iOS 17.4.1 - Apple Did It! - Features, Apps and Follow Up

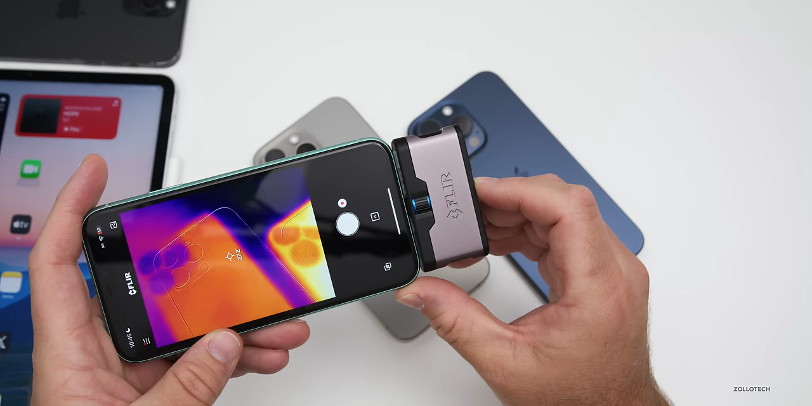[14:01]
we're at about 27 and a half degrees celsius on the one that's sitting idle and again on the one i've been using we're at about 92 degrees fahrenheit and the one that's idle we're at about 85 degrees fahrenheit so again both are doing well it will heat up a little bit as you leave it on a